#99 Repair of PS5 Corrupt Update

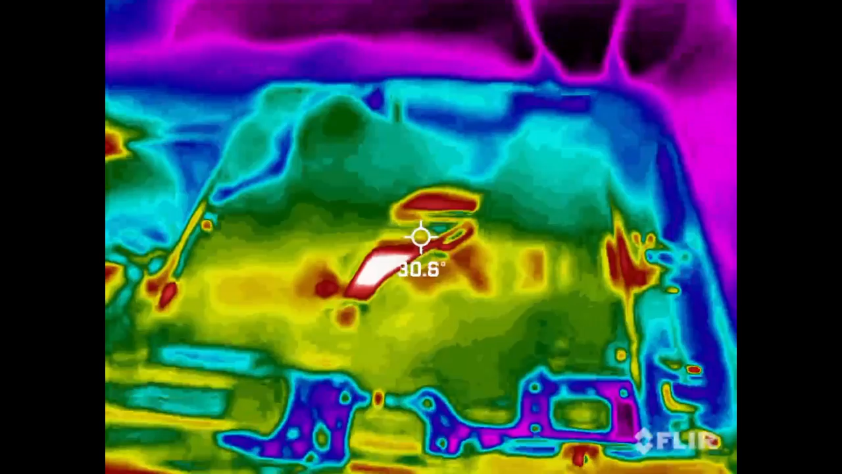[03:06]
Let's see what gets warm or doesn't.
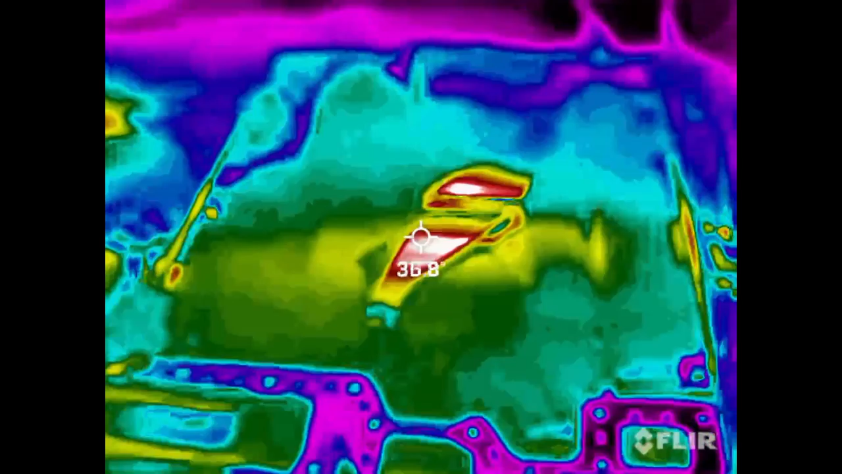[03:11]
Oh, I saw all the RAM light up.
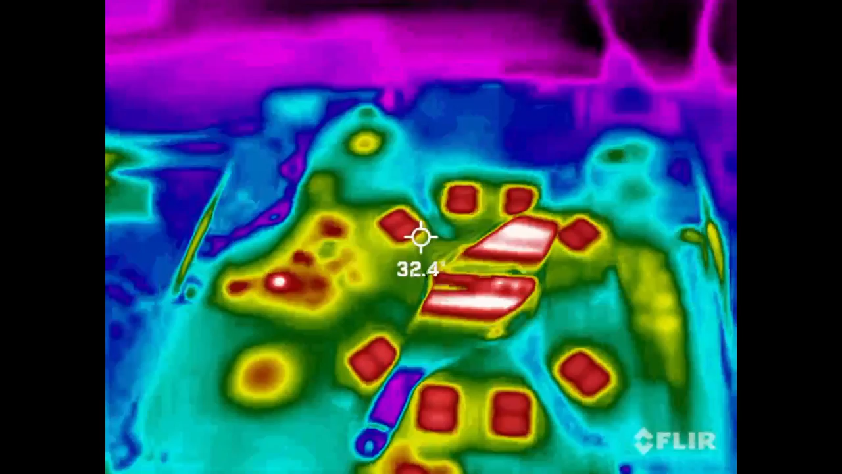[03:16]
I can't really say that
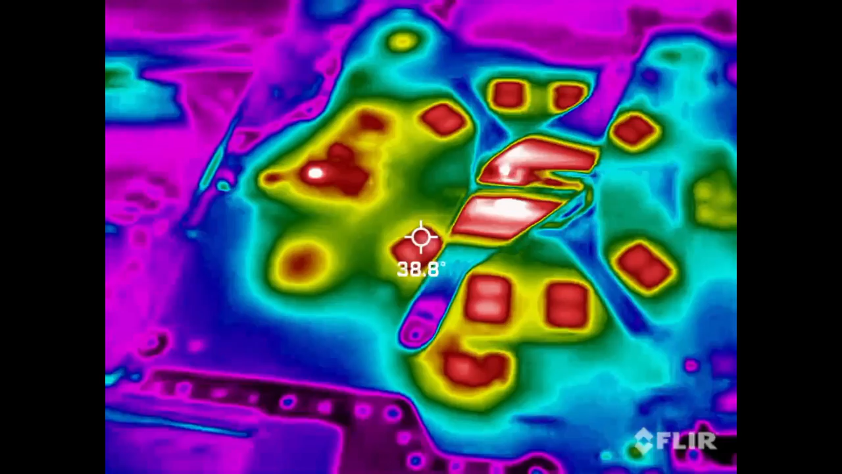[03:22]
any of them are cold looking. Running about 40 degrees Celsius.
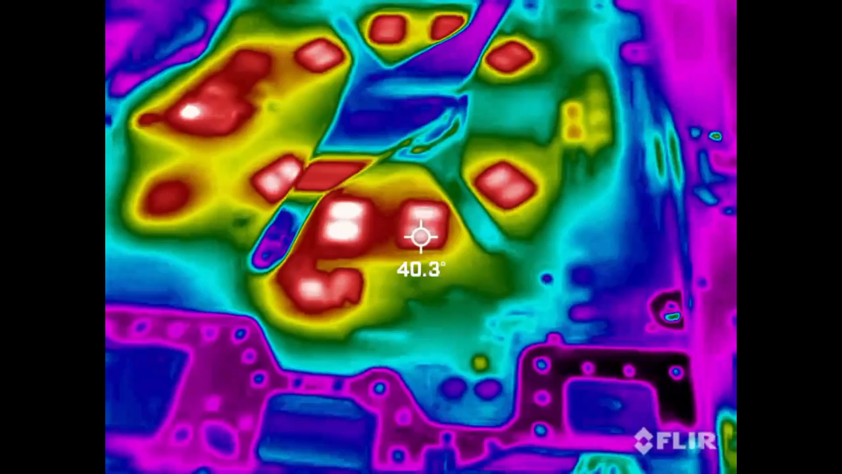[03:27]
Yep.
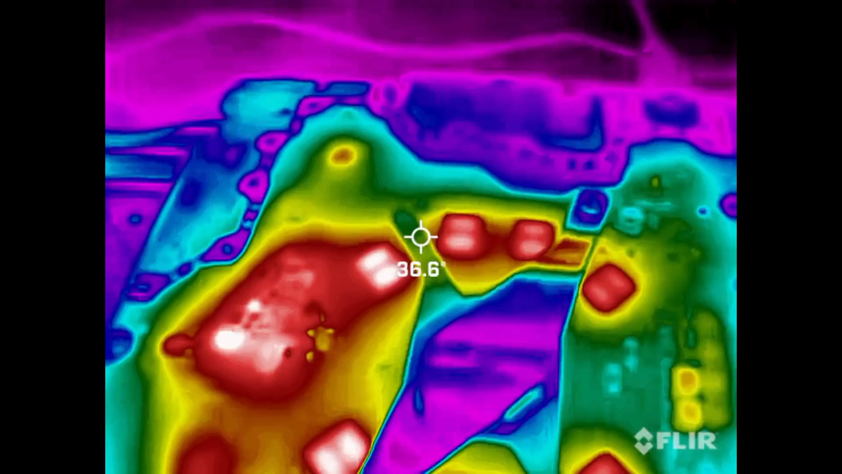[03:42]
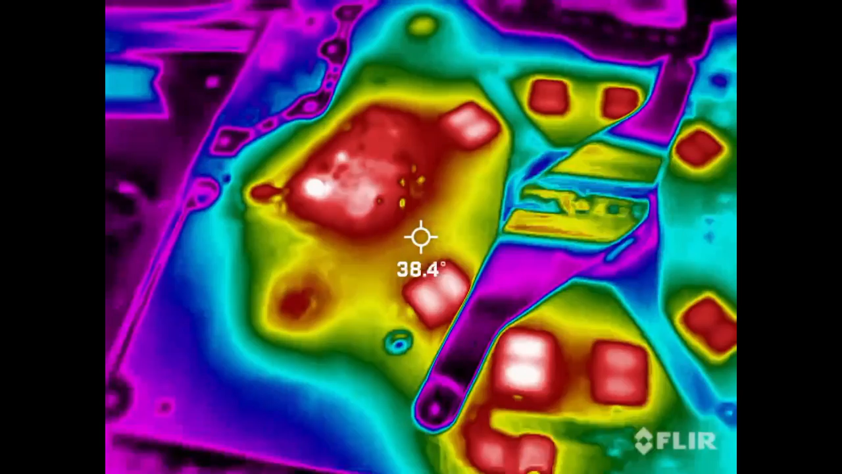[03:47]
So, yeah, I don't know if any of them are going to give themselves up. Well, that one does look a little hotter, doesn't it? 46? 47? That one's 44, 45. 47. That one's 48,
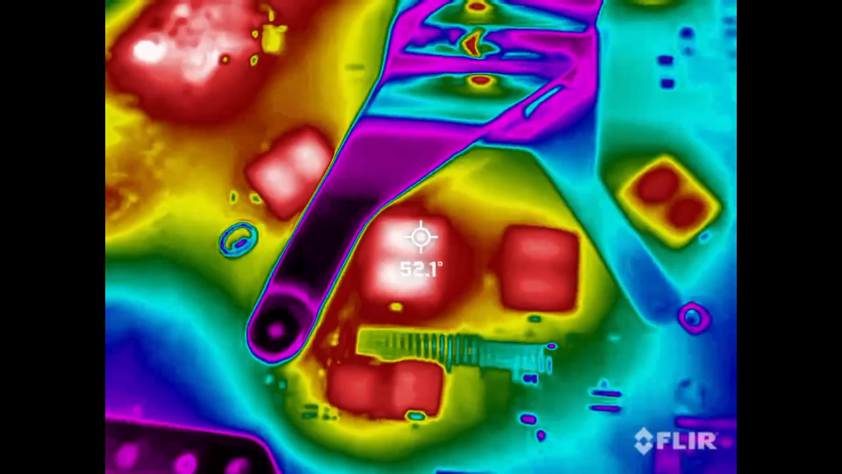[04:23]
49. 52. And that one's also 52.
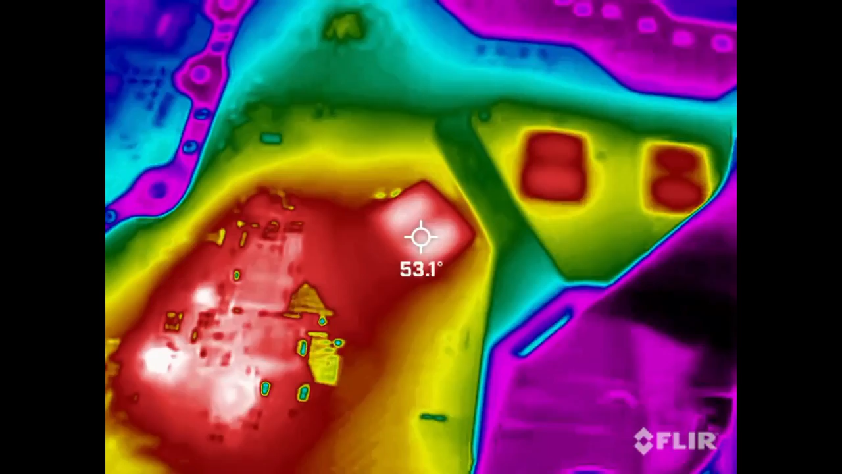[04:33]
Maybe totally unrelated, though. That one's up to 52. I think it's just certain RAM are in use right now. That's what I think. I don't think these other ones are in use at the moment.
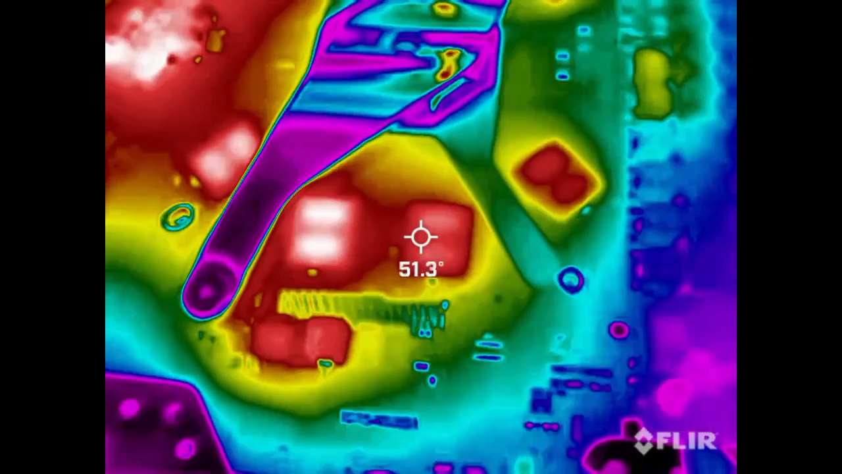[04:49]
Okay.
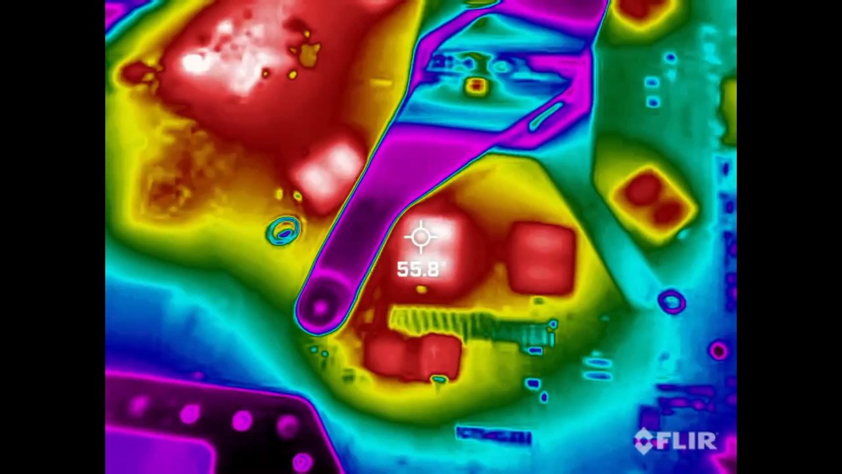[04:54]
I mean, obviously some are colder than the other, but
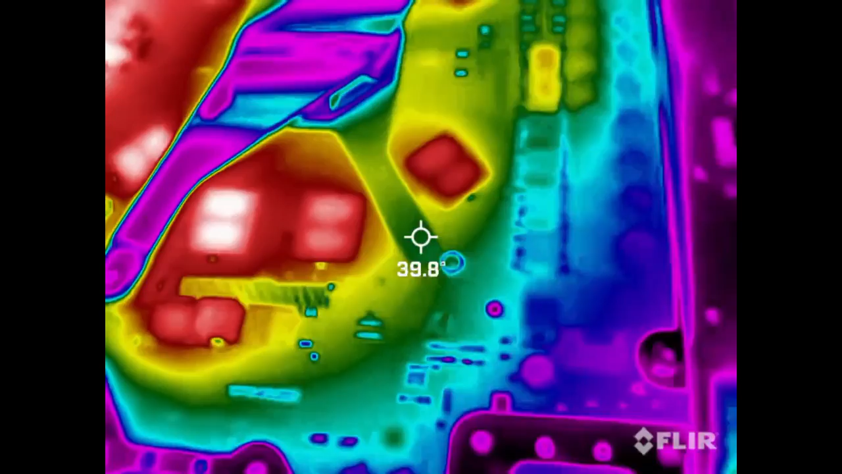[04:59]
There are several that are colder.
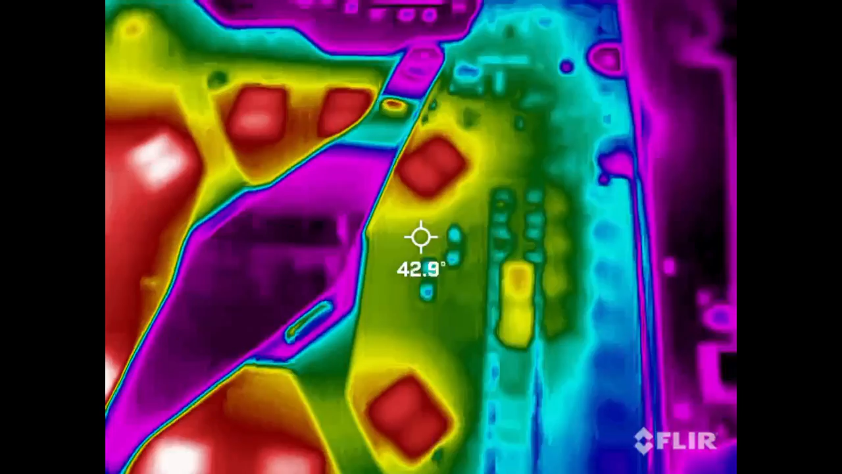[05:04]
Not by a lot, though. 50 degrees there.